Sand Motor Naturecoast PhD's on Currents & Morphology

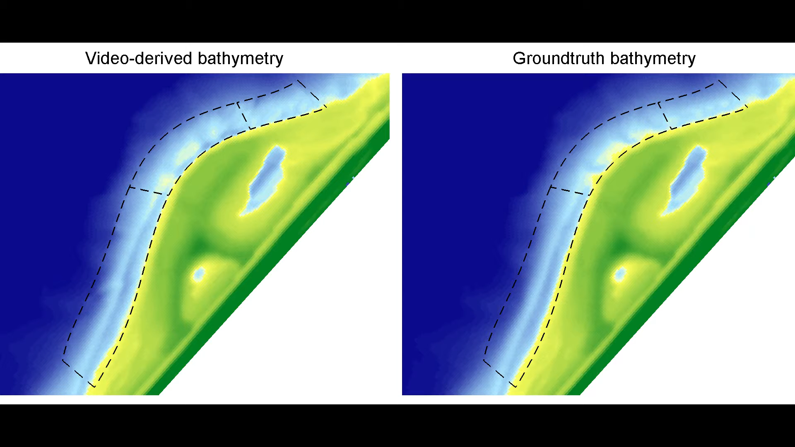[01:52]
Based on the data we are getting from the Argus camera mast we can have hourly updates of the actual seabed